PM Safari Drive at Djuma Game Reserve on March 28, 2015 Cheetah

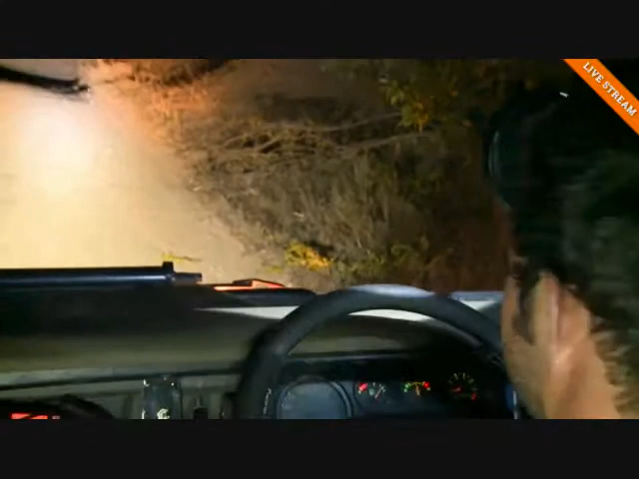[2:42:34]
So yeah, probably, what's another About half the size of a golf ball would be its total size, I would say. If you cut a golf ball in half, that would be the size of that bark spider. And it was a big one. They're not always that big. That was a trophy specimen.
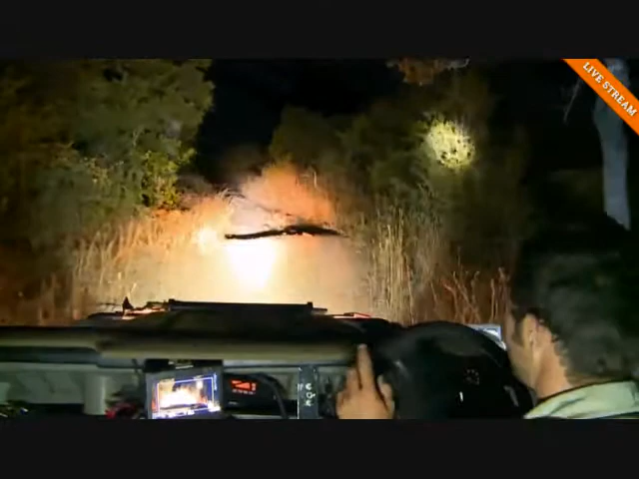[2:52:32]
What I will emphasize though is that if we were on foot at night, that would be a very different story, and a very scary one at that. I can, Geiger? In the road. Ahead of us? Yeah. It was. Went left. Okay. Jason saw a Geiger shooting off the road, but we'll leave it because we don't want to shine the spotlight on it,